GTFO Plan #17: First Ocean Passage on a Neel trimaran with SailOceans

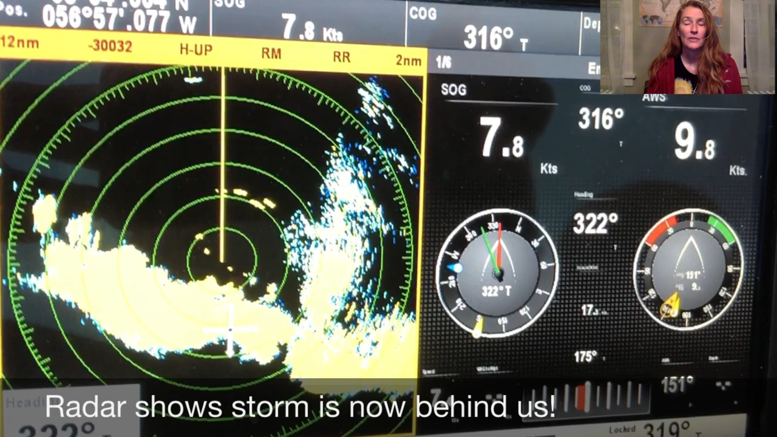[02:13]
We learned how to use radar, probably the most important thing we learned.